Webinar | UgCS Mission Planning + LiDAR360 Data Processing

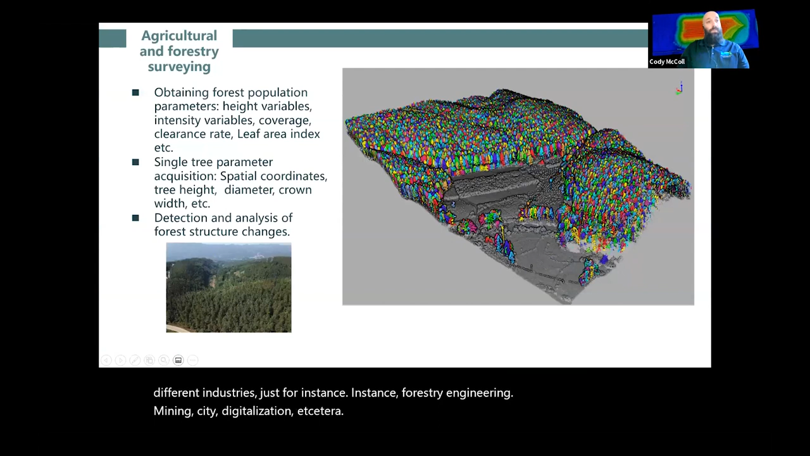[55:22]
Agriculture and forestry, surveying, attaining forest populations, parameters, height variables, intensity variables, coverage, clearance rate, leaf area index, et cetera.
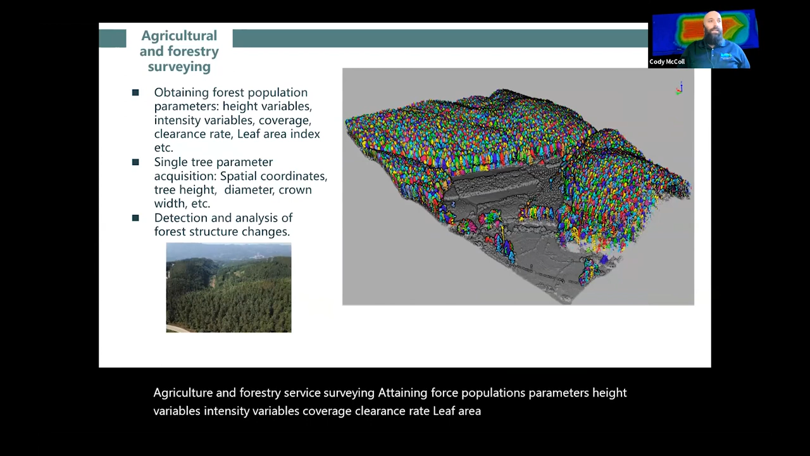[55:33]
You can even do single tree parameters, diameter crown with average DBH,
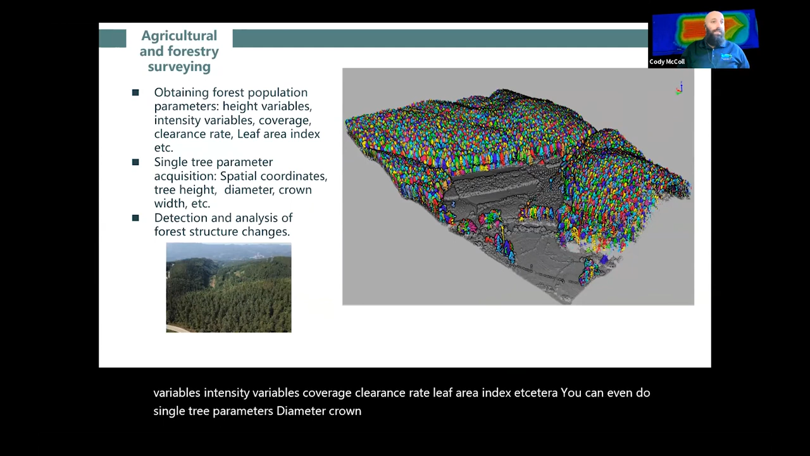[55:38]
detection and analysis of forest structure changes,
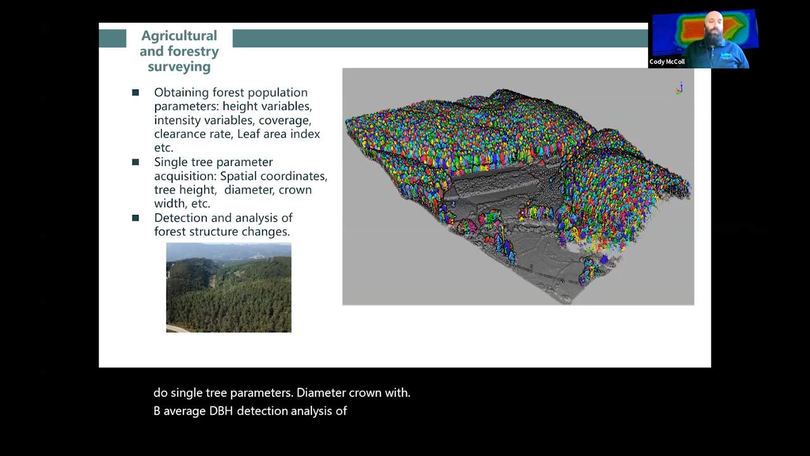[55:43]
which can be really good for anyone who is in either conservation and preservation efforts.
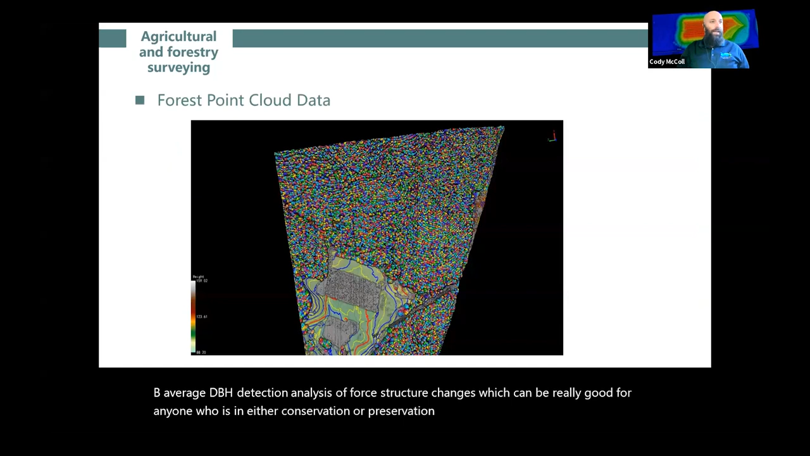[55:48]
Again, you can see the forest point cloud data. There is a mass amount of data.
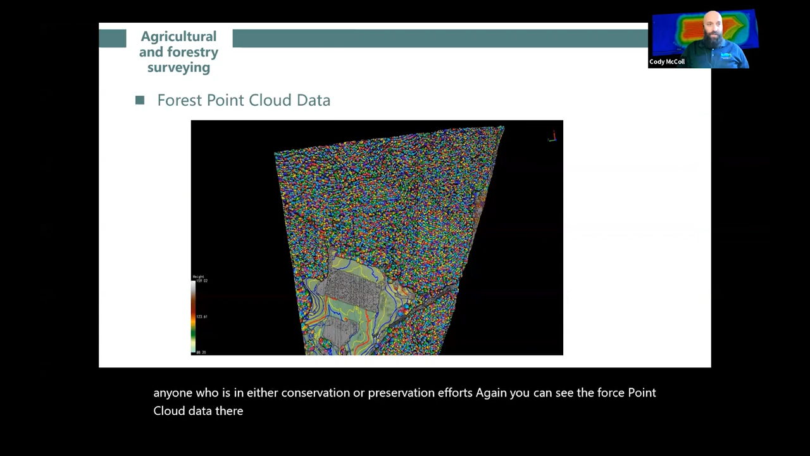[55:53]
There is a mass amount of trees, but we were able to segment every single one of those trees so that you can get an ID on all of them.
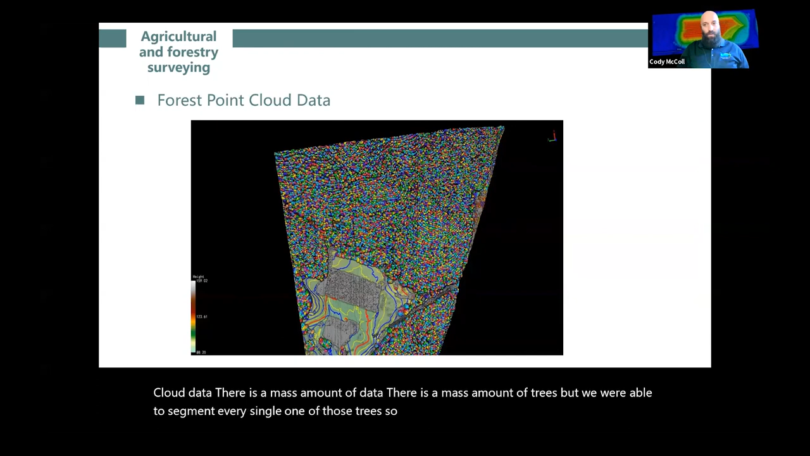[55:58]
So, that can be good for inventory purposes.
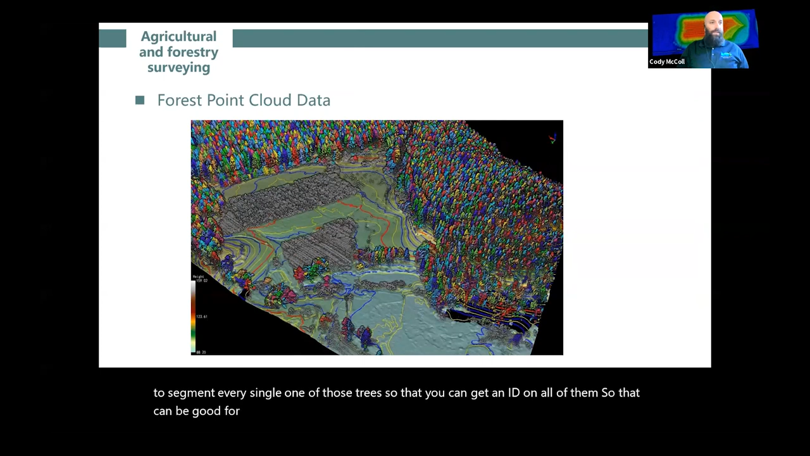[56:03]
As you can see, you can move through.
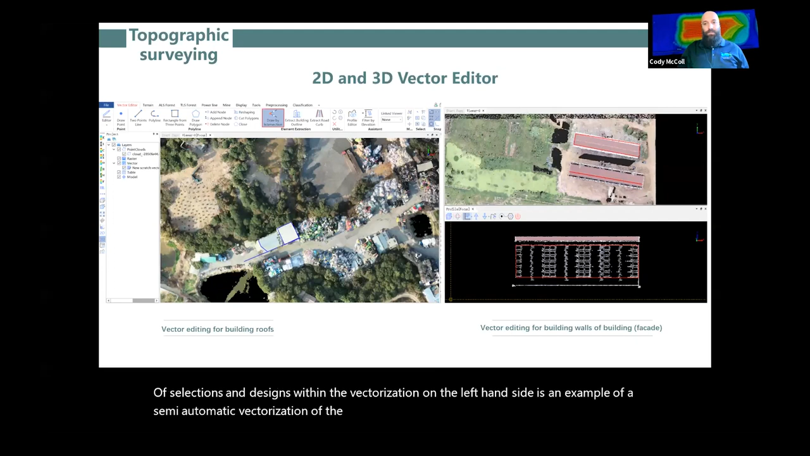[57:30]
Filter out the features around the area to be edited through height filtering so that the editing interface becomes clear. By bordering the area to be edited, vectorization of the building roof can be carried out. On the right-hand side is an example of the semi-automatic shoulder extraction. All these semi-automatic tools can make data processing simpler and increase efficiency.
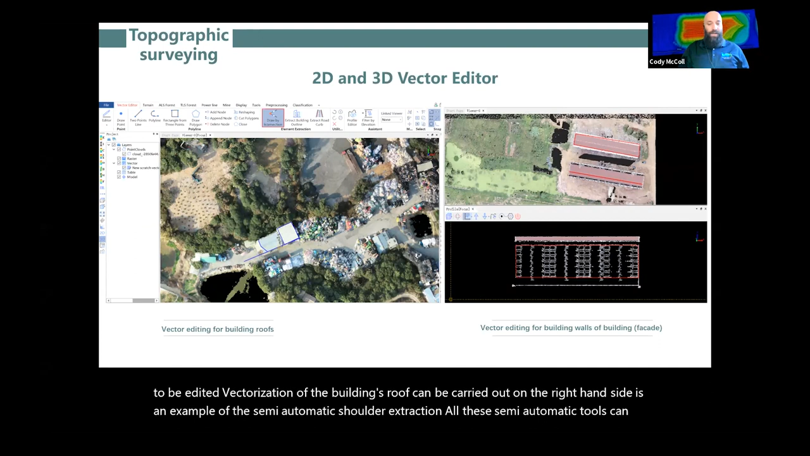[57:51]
Again, so as you can see, support semi-automated building vectorization.
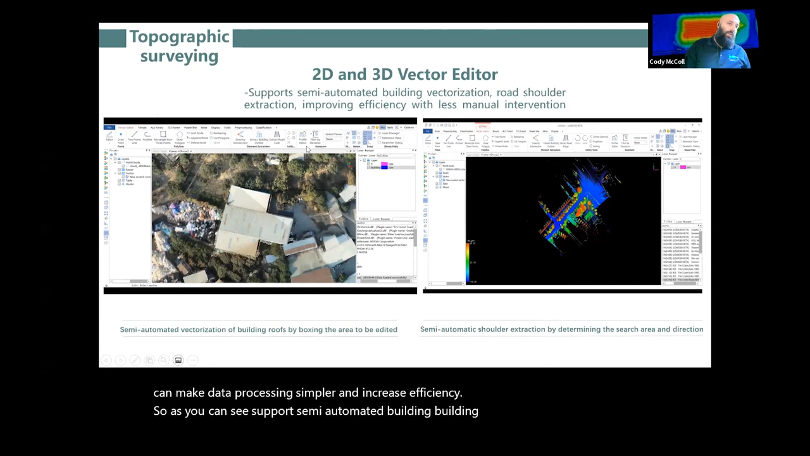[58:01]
And you can utilize HD mapping. So if you're trying to create a smart city, you can do your shoulder extraction, get a very accurate description of your city streets.
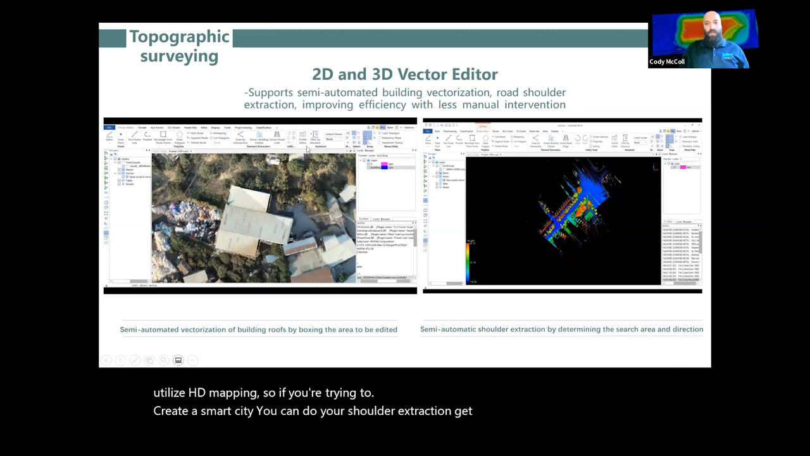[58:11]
And then in the engineering side of it, roadworks, you can manage slips,